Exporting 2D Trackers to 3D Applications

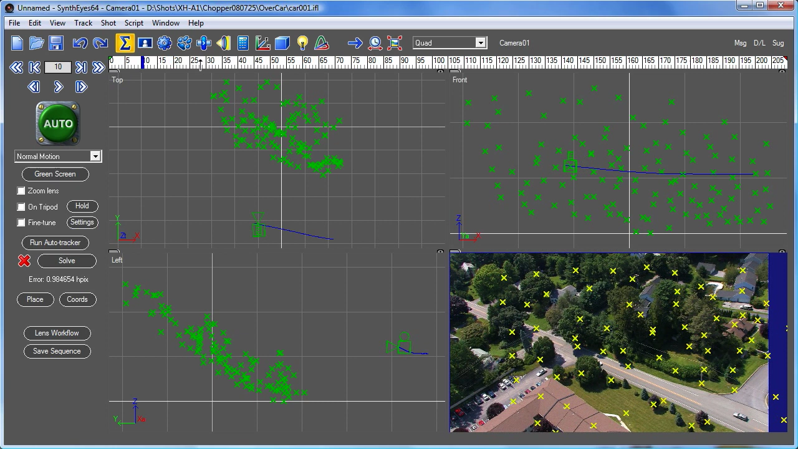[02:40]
We'll just use the automatic placement tool and here we have the camera flying overhead. So there's our car down there that we want to track so let's just go and create a tracker on that. We'll just go right down on the front windshield and let that track through the shot there.
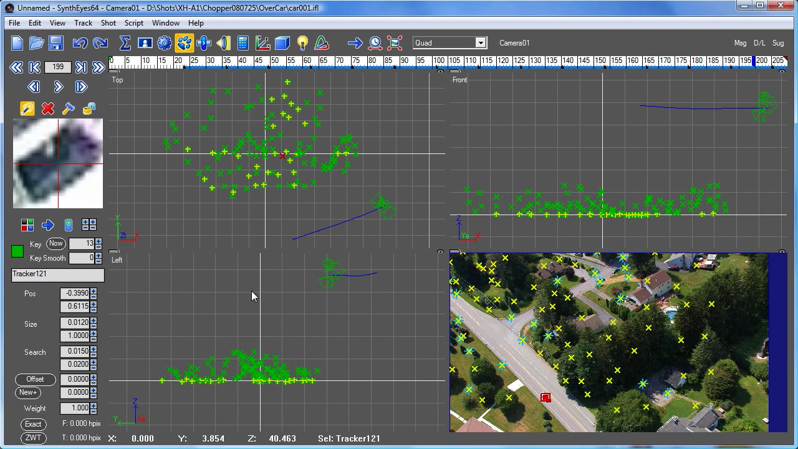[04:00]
And now you'll see you know here's the tracker down there and it's being animated along a path so that it lines up exactly
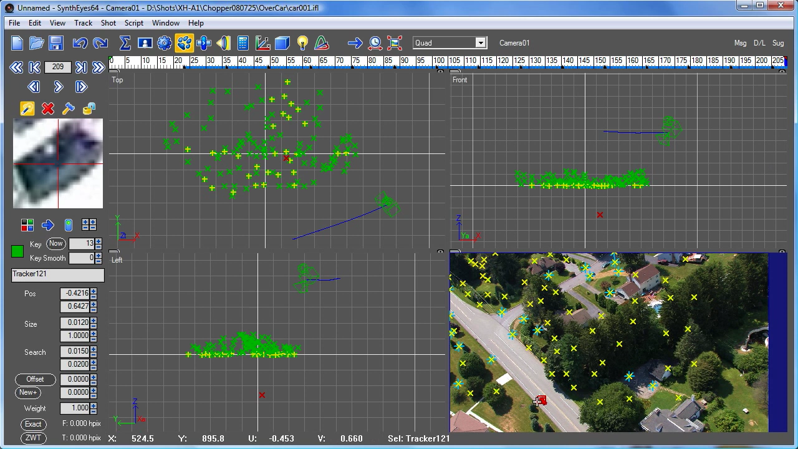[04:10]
in the correct line of sight to be able to you know to stay aligned with where the car is. You'll notice that when it comes before the car appears you know it's not visible. So if we wanted to do a purely 2D effect and after effects say perhaps this might be a way to make that happen. Now we can do something a bit more subtle as well. And here let's just undo that
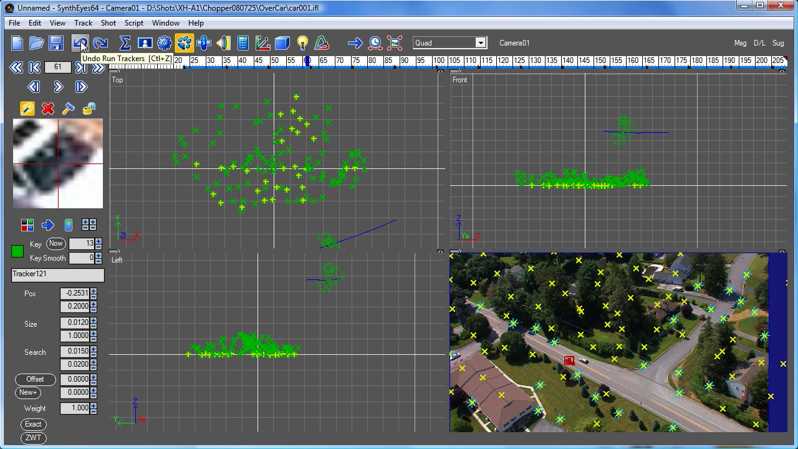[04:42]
again so it's not solved again. And let's suppose we want to create a 3D path that's actually on the ground plane.
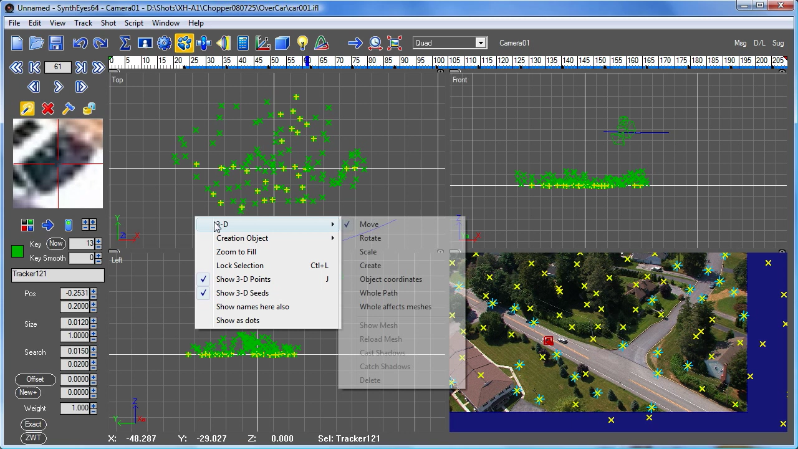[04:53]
So we're just going to set up a actual physical ground plane here and you know this is based on the ground plane set up by the auto placement tool. And you can see it's we'd probably want to rotate it if we wanted to line it with the road or something. But what we have available to work with is another tool that's animate trackers by mesh projection.